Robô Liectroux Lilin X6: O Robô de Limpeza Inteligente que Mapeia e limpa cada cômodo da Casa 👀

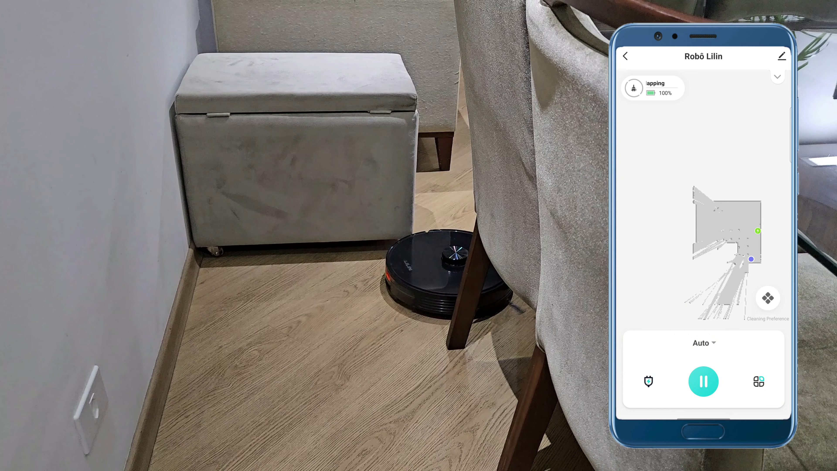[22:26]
Ele já se enfiou num lugar ali que ficou complicado. Vamos pegar ele do outro lado aqui.